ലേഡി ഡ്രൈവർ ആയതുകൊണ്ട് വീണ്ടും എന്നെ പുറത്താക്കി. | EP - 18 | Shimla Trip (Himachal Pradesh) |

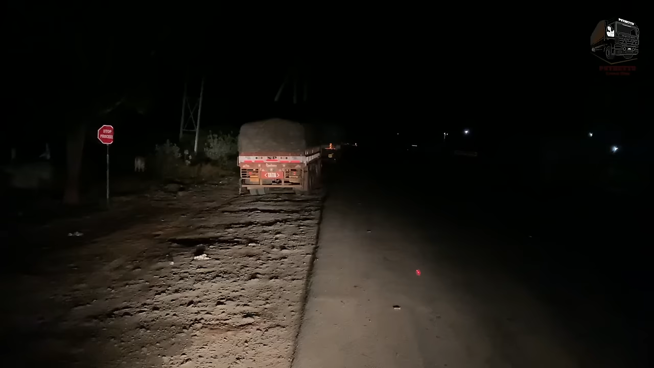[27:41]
അപ്പൊ നമ്മുടെ വനം അടച്ചേക്കാണ്. അപ്പൊ ഇതിന്റെ വണ്ടികൾ ഇങ്ങനെ ലൈൻ ലൈനായിട്ട് കിടപ്പുണ്ട്. ഇതിന്റെ പുറകിൽ നമ്മൾ കിടക്കും. ഇനി രാവിലെ 6 മണിയാകുമ്പം എടുത്തു പോവാം.